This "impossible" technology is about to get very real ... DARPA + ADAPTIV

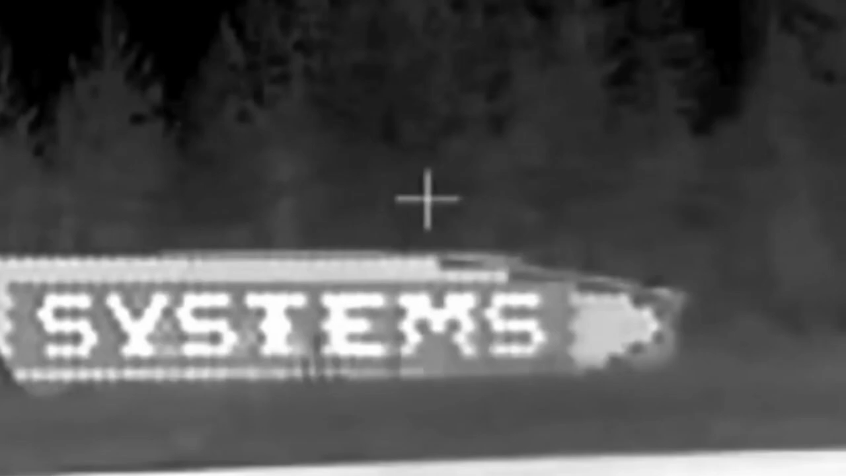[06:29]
but it has the ability to be applied to lots of other vehicles.